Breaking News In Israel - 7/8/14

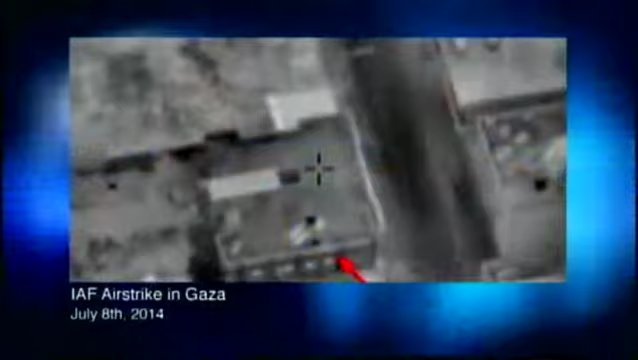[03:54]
Tell us what we're watching. Well, we're watching different targets that the Israeli Air Force has attacked.
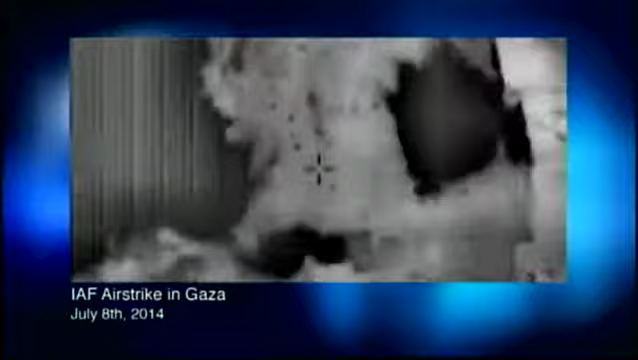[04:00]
They talked about 50 targets last night, four of them major ones that were responsible for launching those missiles against Israel.